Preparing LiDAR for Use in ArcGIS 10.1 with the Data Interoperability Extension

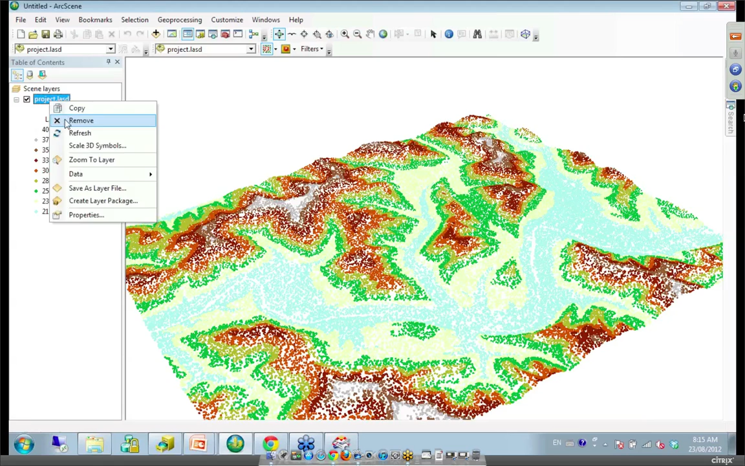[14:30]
Yeah. I will remove this and this one again.
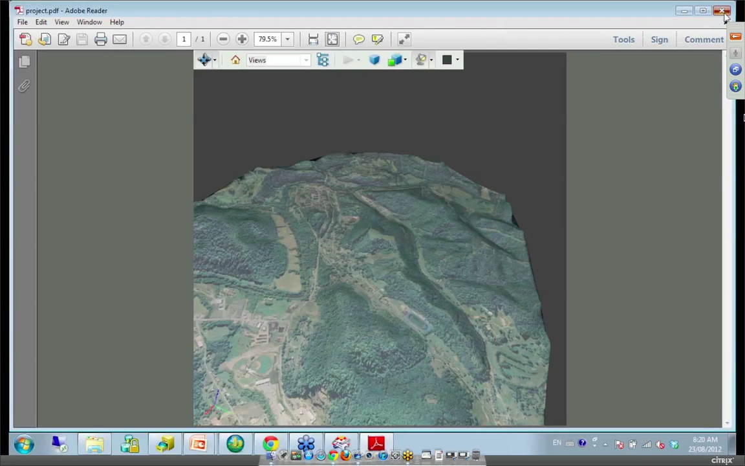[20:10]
So all of this shows how quickly you're able to take a pretty difficult input which was an X,
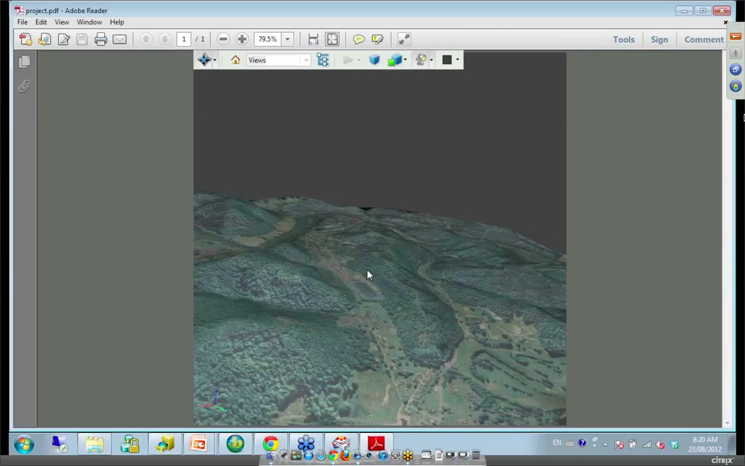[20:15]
Y, Z set of files and we're able to quickly produce something that's of use to any end consumer.
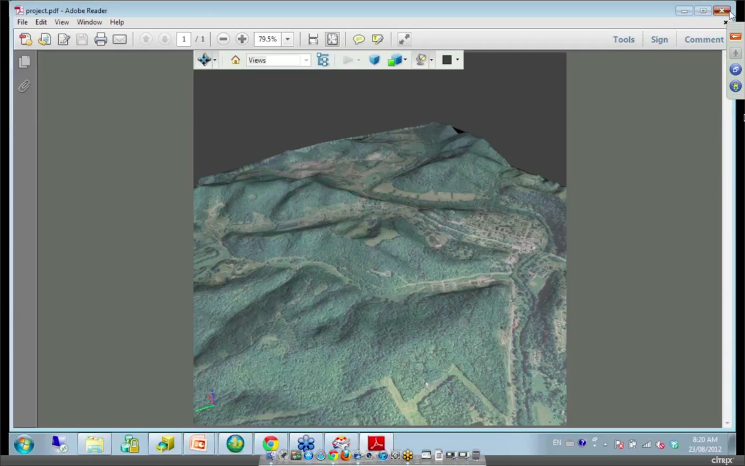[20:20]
Both a technical one with the LAS file and like my mom for example could make use of that PDF. Okay.
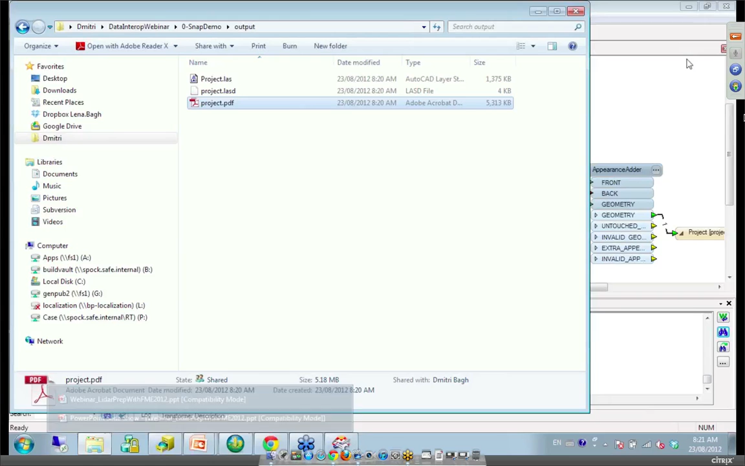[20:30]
So this is the end of our first demo and let me turn back to our presentation. Okay. So here at SAFe
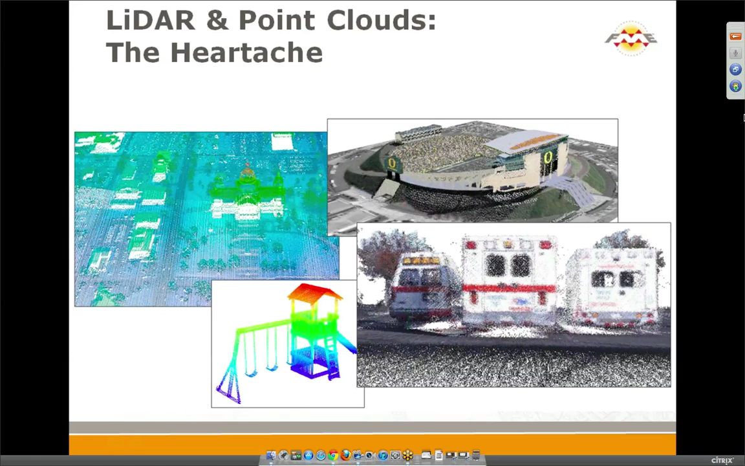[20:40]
we view point clouds very similar to rasters but with some differences.
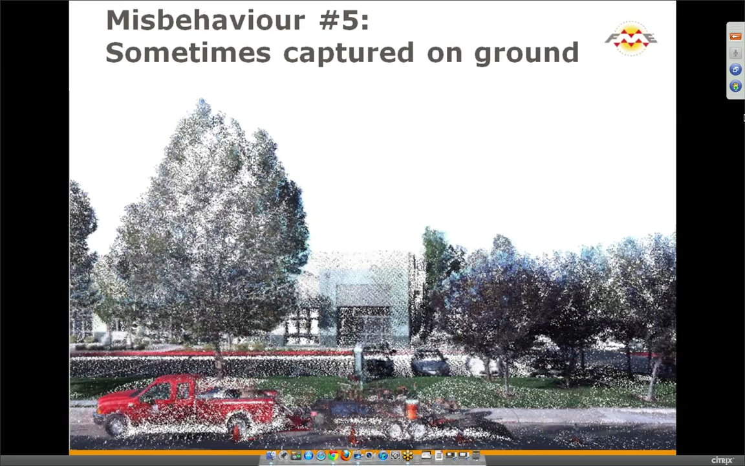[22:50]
Because when you look at a point cloud you can pan and zoom around and you don't even know necessarily where the thing was collected from other than maybe some things are in shadows. And so this makes these kinds of scenes absolutely normal within point cloud data sets.
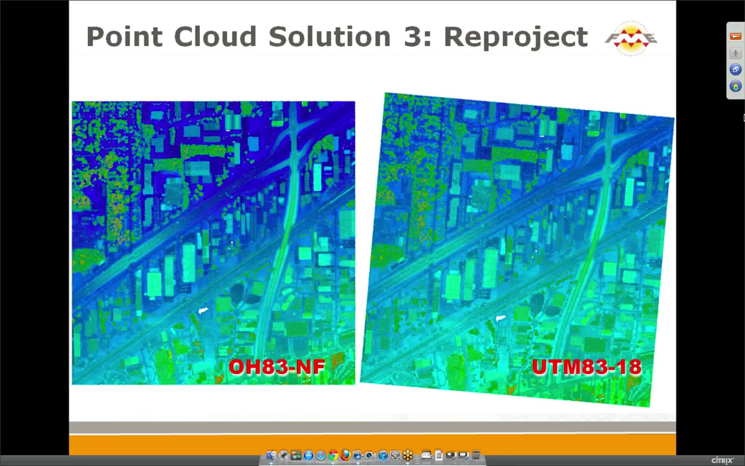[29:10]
Let's go through our transformation capabilities. Of course, for me, data interoperability can re-project data.
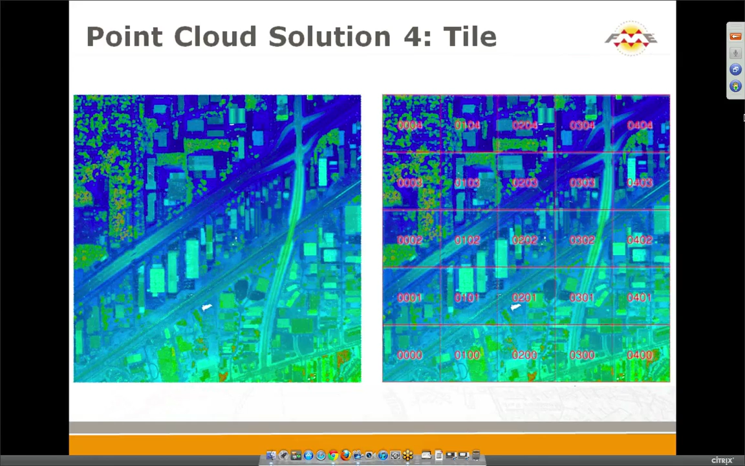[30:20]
You can tile your data, process each tile separately using parallel processing, and then combine results back. And that you can be much faster than just working on a single big point cloud. And for that, you use Tiler Transformer.
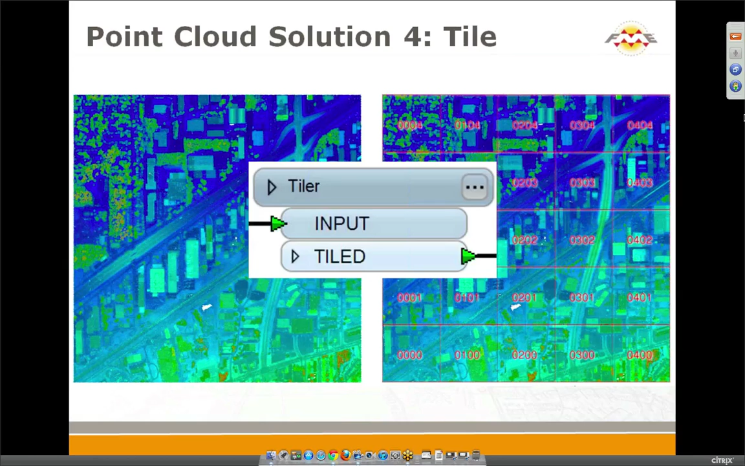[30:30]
We can clip. It is a little bit slower than tiling, but then you get a precise area that you need.
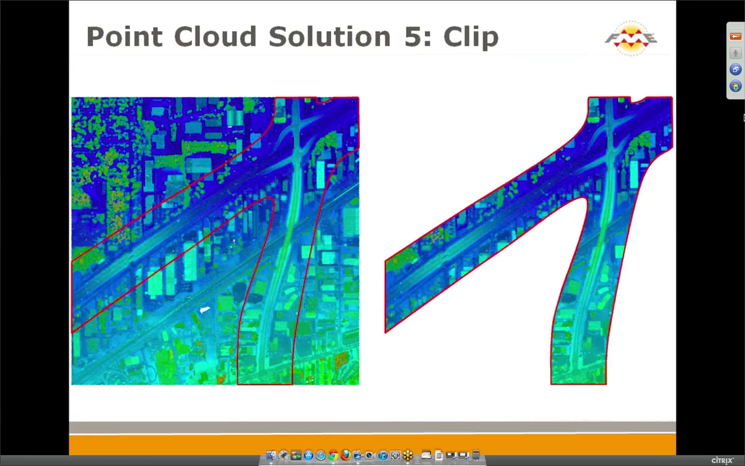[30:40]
Here I buffered the road center lines with, say, 200p buffer and get this shape.
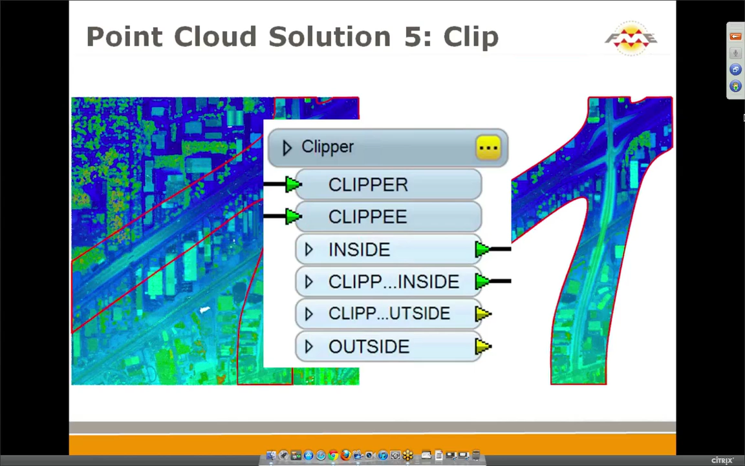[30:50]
And you already saw this clipper working in our first demo. We also were asked whether we could read and process really huge point clouds such as one billion point or even more.
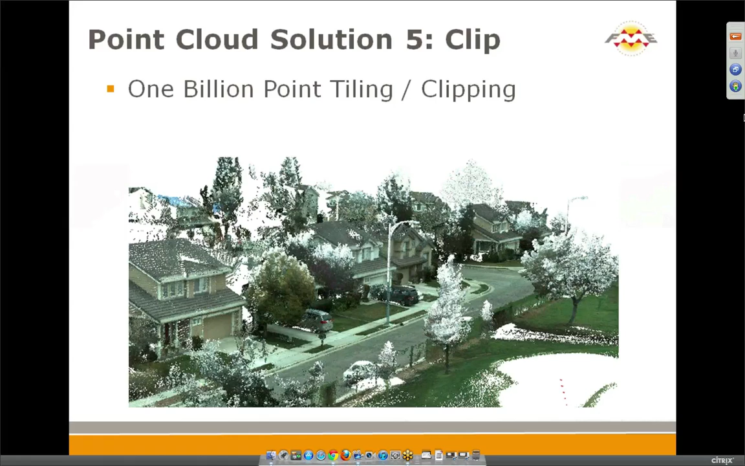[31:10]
And yes, we can tile it, clip it, bring it to manageable pieces so that other software could work with them. And I will show some numbers later today.